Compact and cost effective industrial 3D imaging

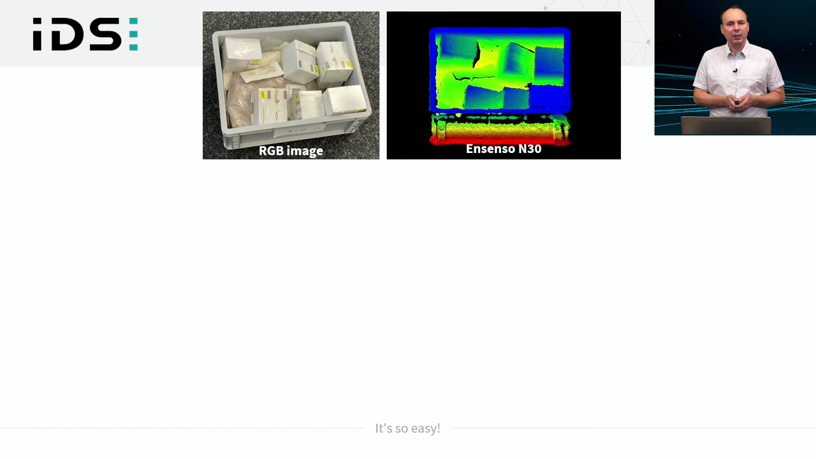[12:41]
how that would look like and introducing you to the color pattern that I'm using here. So the bottom is always the red color and top will be dark blue. Now the Incense OS data. You can already see that here compared to our setups, our stereo setups, we have fewer points,
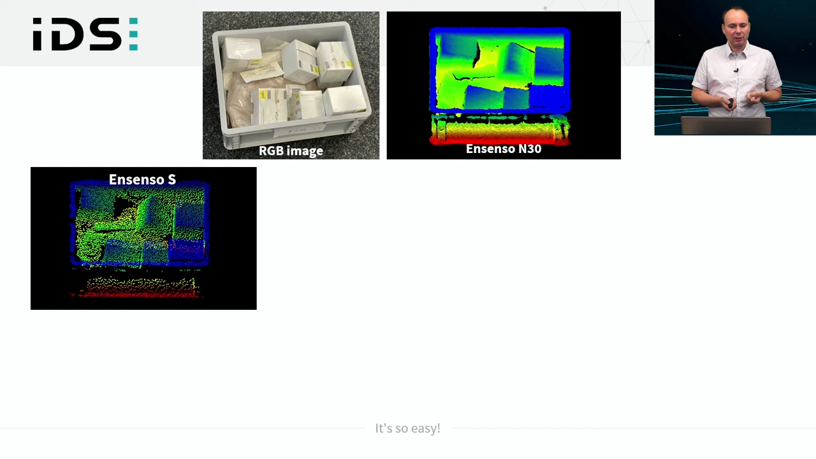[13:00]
but you still recognize the shape of the box and the cartons very well. We compare this to the low cost stereo setup and to the time of flight setup. There is one detail here that you have to ignore for the time of flight data. One of the cartons is slightly displaced. That's not a problem of the system, of course, but of the setup of the box. Now, from the camera's perspective, this box is recognizable, I think, in all datasets.
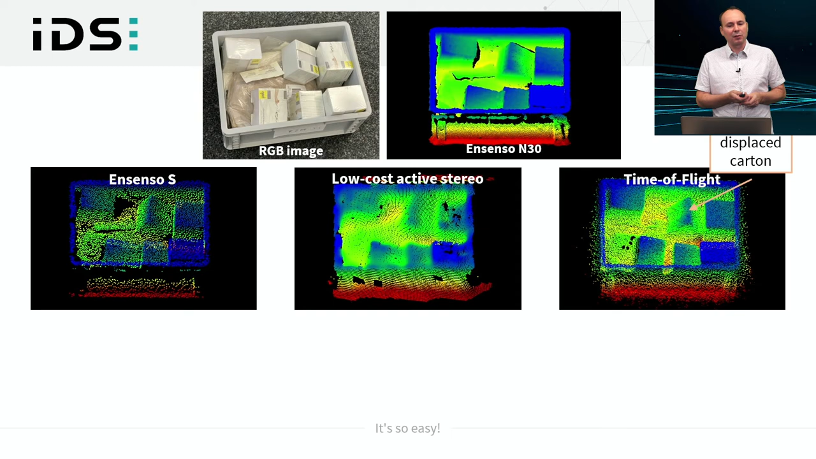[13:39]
However, already for the low cost stereo setup, you can see that the individual cartons are not so distinguishable anymore. Let's have a side look on this dataset. You can see on the left hand side, the Incense OS produces the geometry, the overall geometry of the bin and also the cartons inside quite well. You can recognize individual surfaces also from the side view. For the low cost stereo setup, this is not so well. So here you already see that the surfaces are basically dominated by some systematic waviness.
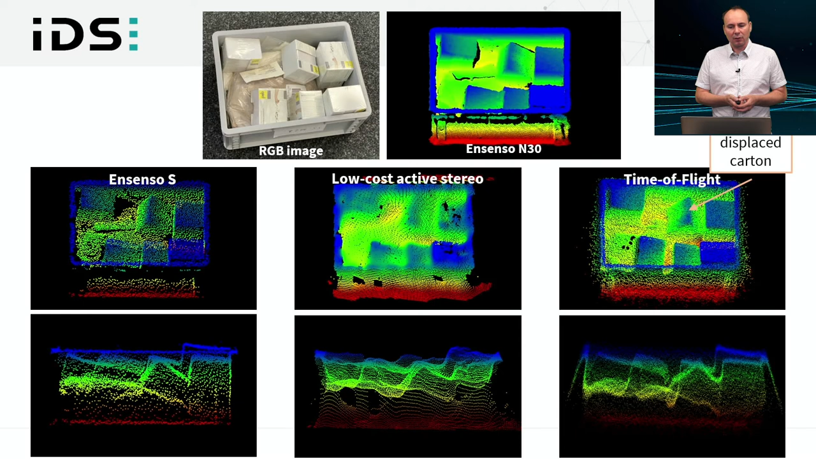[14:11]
And for time of flight in particular, also some extrapolation artifacts turn up. So here I visualize a little bit the planar box rim that is visible very well in the Incense OS data, but not so easily in the other datasets. And around the rim of the box, extrapolation artifacts in particular for the time of flight setup. Moving on to the second scene, let's give this a statement of for the Incense OS.
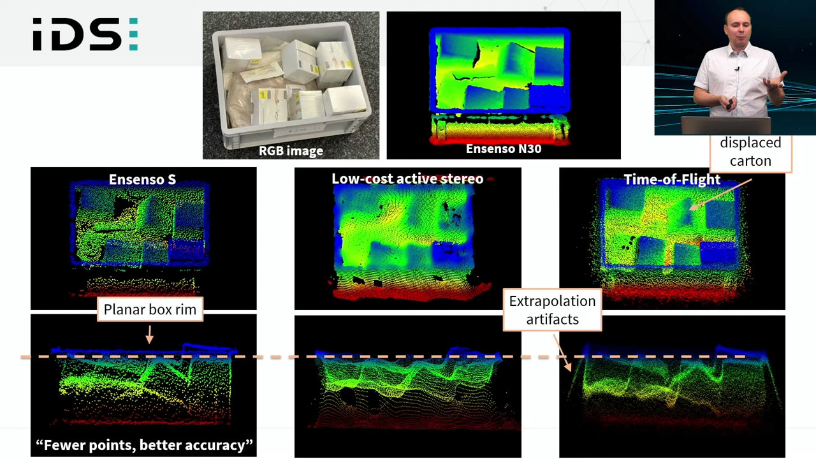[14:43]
It produces fewer points, but better accuracy of where the points should lie. In the second setup, we have a number of care products in usually plastic bottles, but also some metal cap inside here, glass. Again, a reference point cloud from our stereo setup.
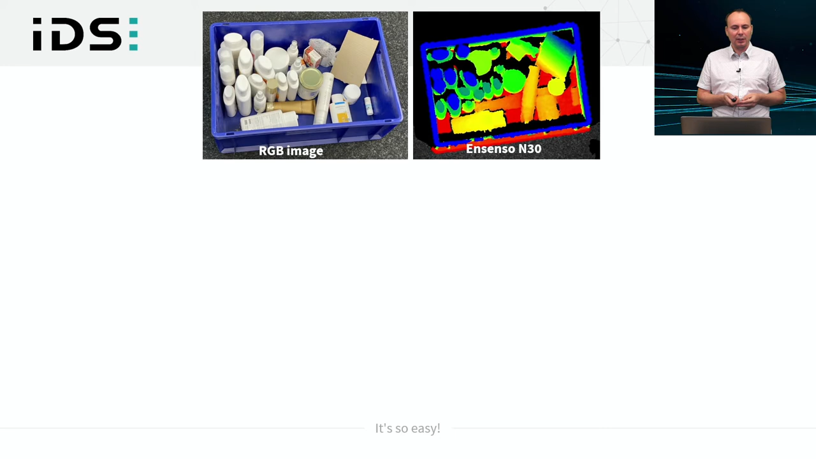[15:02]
And here again, the data from the Incense OS.
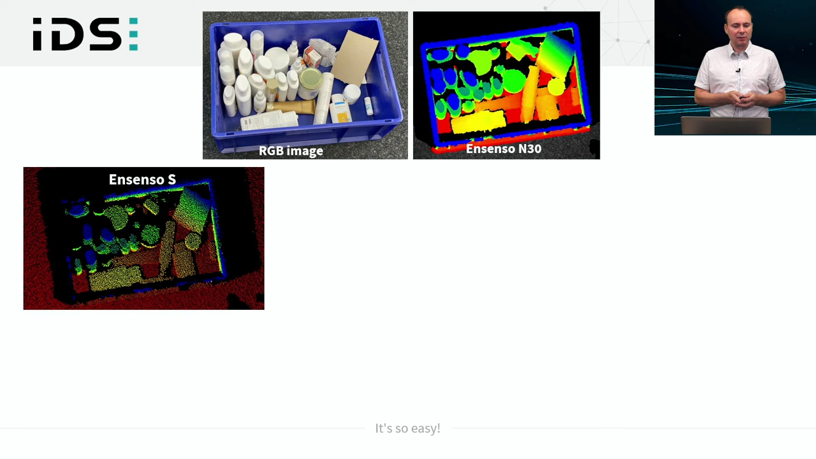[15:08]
Comparing to our N series, you can still see that the individual surfaces caps of the items in here, you can recognize them. The sampling in points is again lower. And you can also make out that the box rim here is about at the resolution limit of the Incense OS. So that's about 15 millimeters in extent. And this would be approximately the limit for resolution at between one
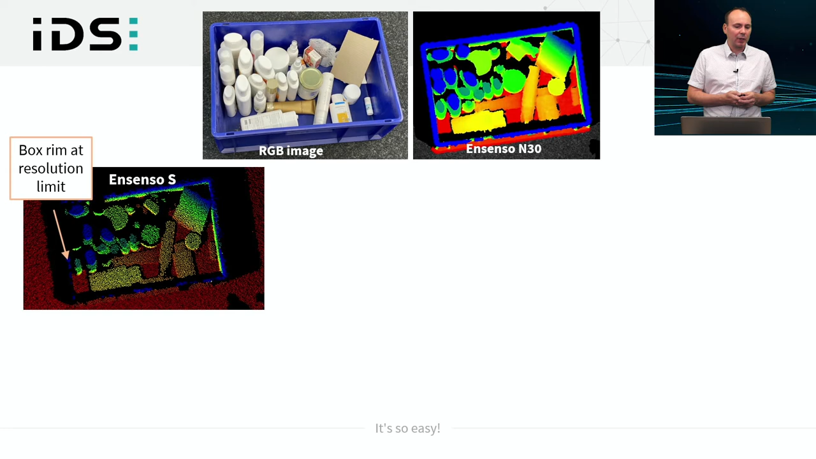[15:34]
and one and a half meter distance for the Incense OS. So the other point clouds from this, let's say competing technologies, so low cost stereo again and time of flight. Noticable for time of flight, the metal cap here produces some problems. So this is missing already showing us that reflections from shiny surfaces are a challenge for this kind of technology.
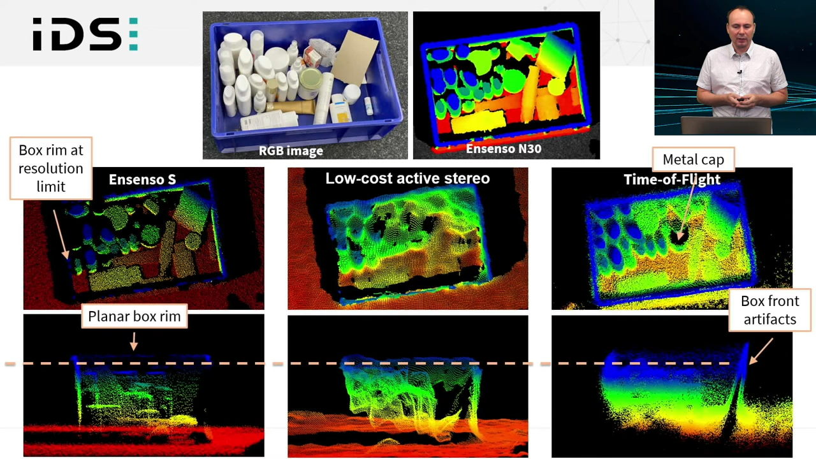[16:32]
Whereas for the other sensors, it's actually quite hard to make out where the box ends in detail. And in particular, also for time of flight, we start to see a strong artifact of inclined surfaces for the box front, for example, here. In this setup, I will also now show you a quantitative analysis. So we look at the planar surface. In this case, it's just a piece of carton. And in the reference point cloud, we get to a noise of about one millimeter.
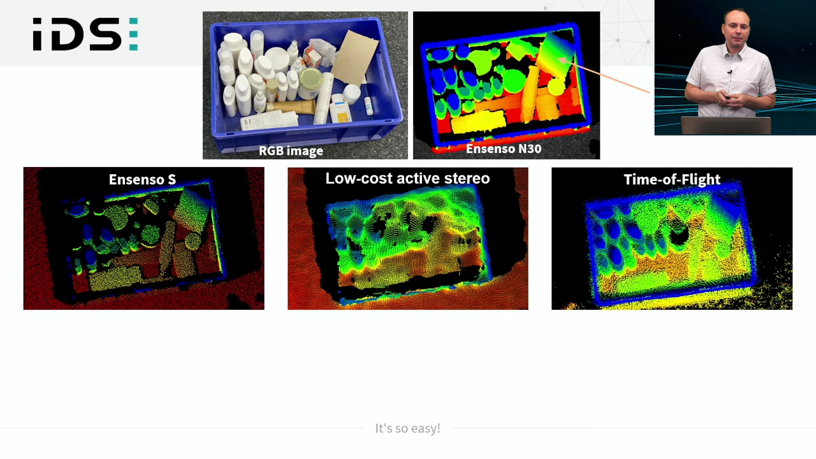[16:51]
For the Incense OS, it's about 1.7. So you see that it's not far away from all stereo setups in this case. For the other systems and setups, we get quite more noisy results here.
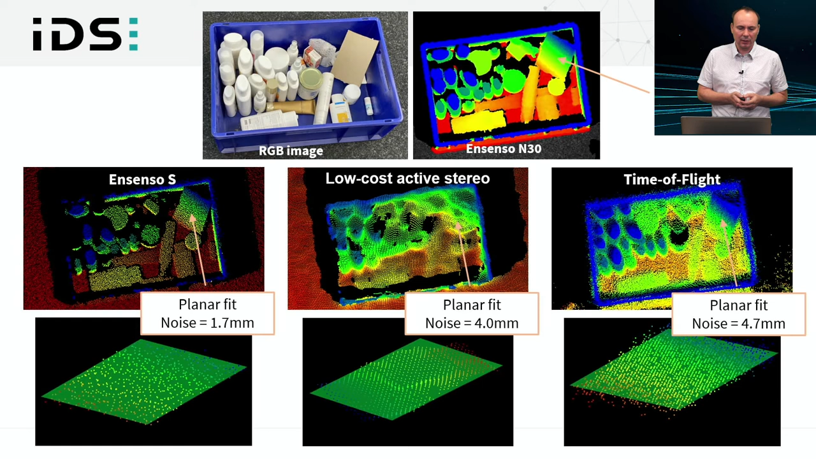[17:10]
And in the low cost stereo setup, it is dominated by systematics, as you can maybe make out in the central point cloud on the bottom here. Now, the last challenge we have is metal. So here is a bin of metal objects, mostly ring structures. Again, the three point clouds from camera perspective here.
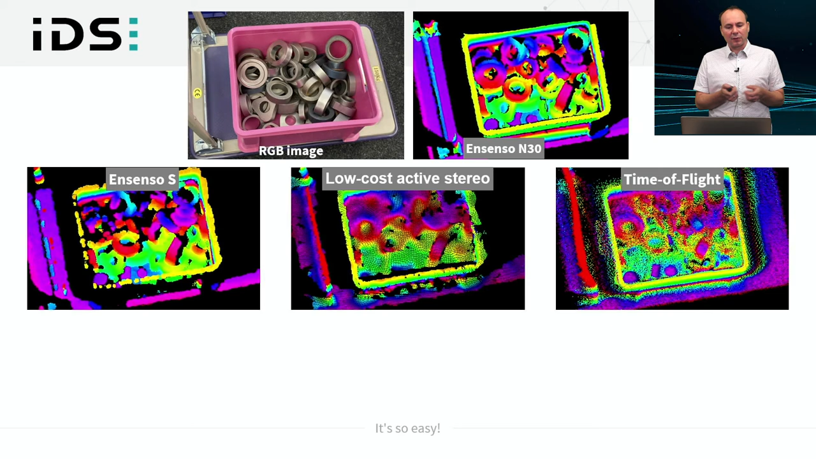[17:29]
And here, I would just like to show you one cutout. So the right hand side of the bin here, where mostly ring structures are in. And here we can see this point cloud illustrated for each of the three setups. You can see that the triangulation method, so the Incense OS and the low cost stereo, still produce these metal shapes to some degree. However, the time of flight here with the reflecting surfaces does not produce it so clearly.
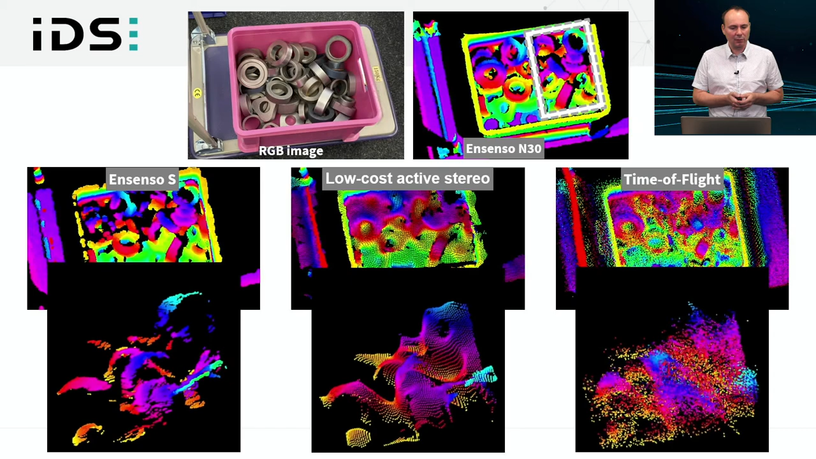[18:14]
And this is more obvious when we, let's say, take a look around of these point clouds and notice that the ring structure is not very well preserved here. Whereas for the Incense OS, you can still make it out quite clearly. Coming to the conclusion here.